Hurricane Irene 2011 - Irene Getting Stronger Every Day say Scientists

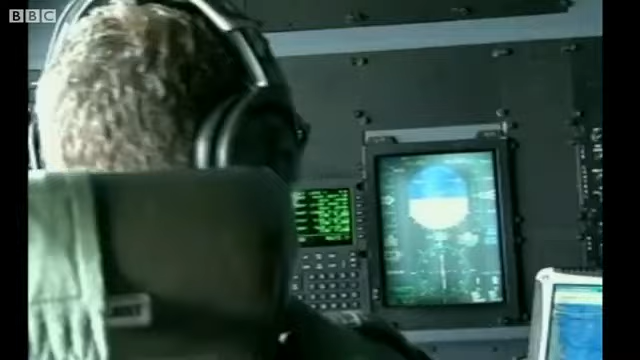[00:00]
It sounds crazy, and it was a bumpy ride,
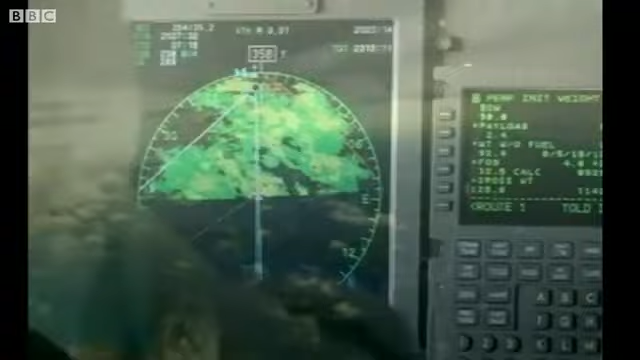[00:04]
but we traveled deep into the middle of this gigantic storm, flying inside at 10,000 feet.
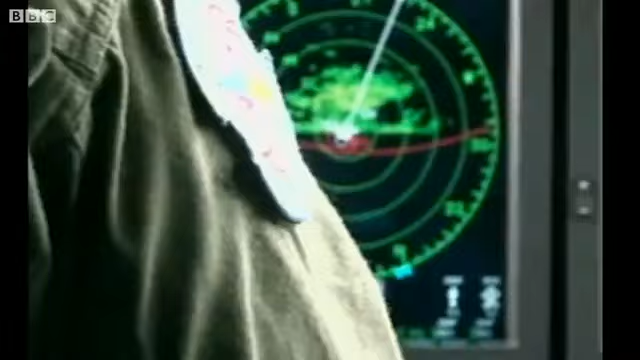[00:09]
Prior to getting closer than like 50 miles to the coast.